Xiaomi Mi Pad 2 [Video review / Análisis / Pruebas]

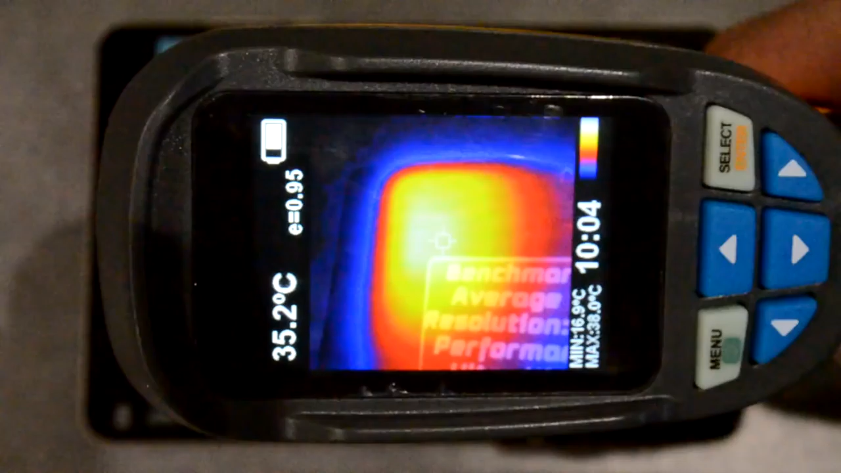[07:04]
On screen: spot 35.2°C, max 38.0°C, min 16.9°C
igualmente vamos a usar nuestra cámara térmica para realizar las temperaturas que tenemos por delante y por detrás de la tablet rondando los 38 39 grados de máxima en la pantalla sobre todo la
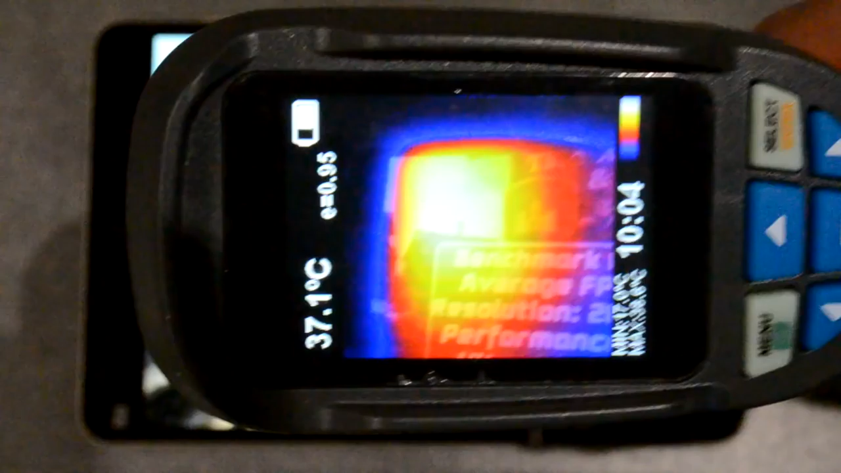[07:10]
On screen: spot 37.1°C
esquina superior izquierda como vemos en la imagen y si la giramos vemos como en el lado trasero
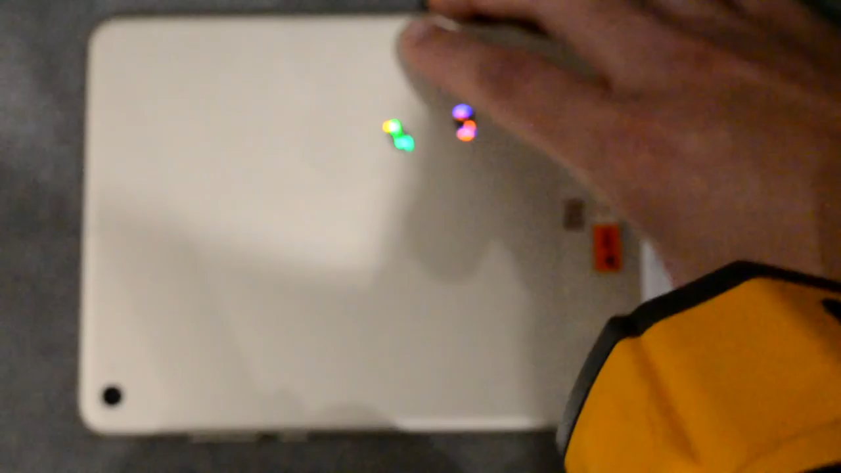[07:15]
las temperaturas pues se mantienen por
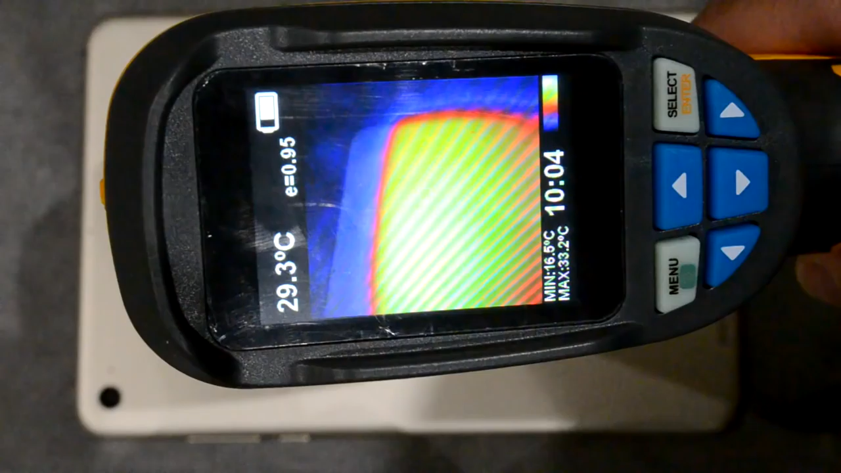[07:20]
On screen: spot 29.3°C, max 33.2°C, min 16.6°C
entre 32 33 grados pasamos a continuación a otro de los tres